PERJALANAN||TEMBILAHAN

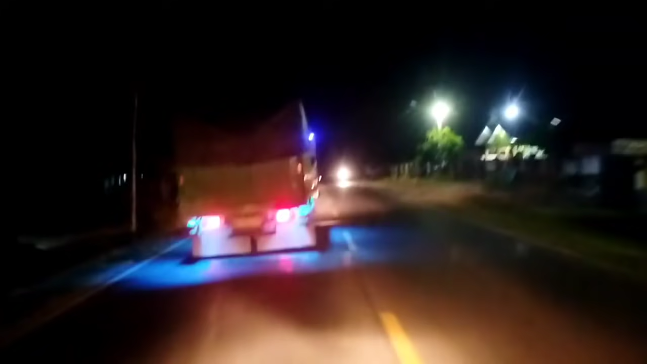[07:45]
Macet jalannya teman-teman semuanya. Tidak tahu kita apa yang terjadi di depan sana ya. Mobil penuh semuanya sepanjang jalan.
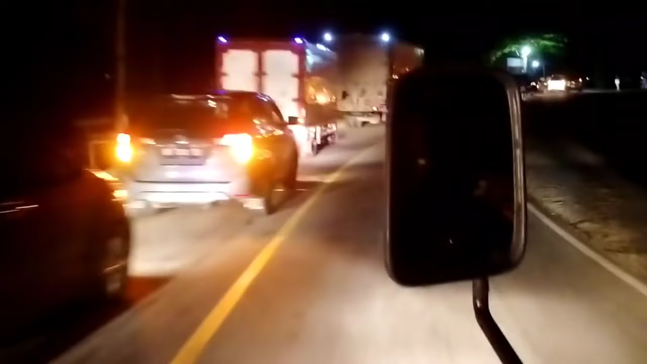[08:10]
Ternyata ada berat di sini ya teman-teman.
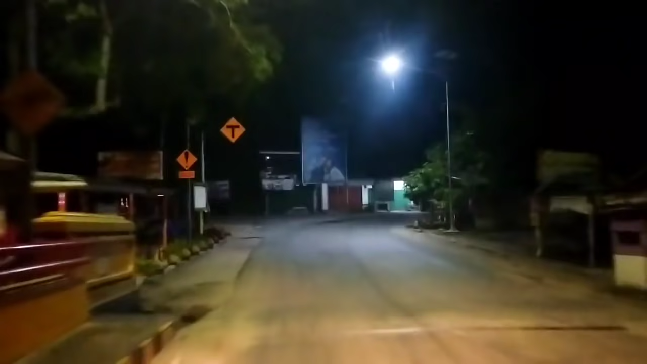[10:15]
Nah, kita sampai di sini aja ya teman-teman semua. Simpang 3.